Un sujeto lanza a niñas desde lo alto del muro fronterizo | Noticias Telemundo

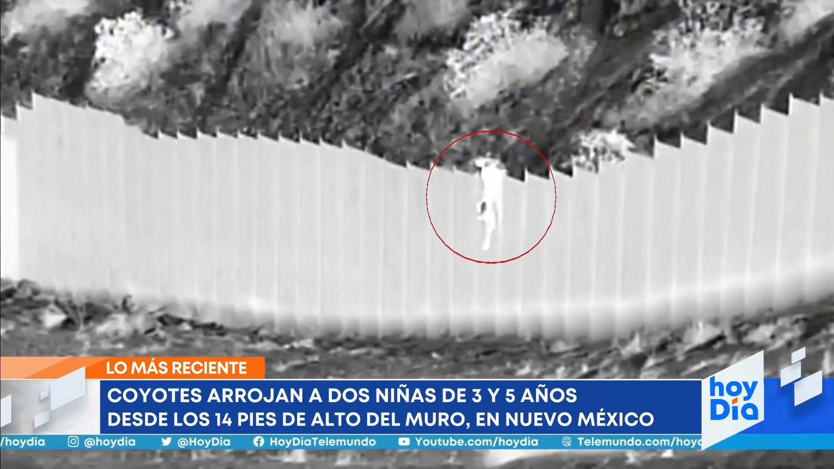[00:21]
Esto ocurrió en Nuevo México. Las pequeñas tienen únicamente 3 y 5 años y ahí las dejan solitas. Libradas a su suerte en la oscuridad de la noche. Terrible, terrible. Finalmente, la patrulla fronteriza las detecta a través de sus cámaras y las pone a salvo. A las niñas las revisaron luego en el hospital, donde comprobaron que afortunadamente están bien y les dieron ya su alta médica. Pero, ¿qué hubiera pasado? ¿Qué hubiera sucedido con ellas si no las hubieran visto?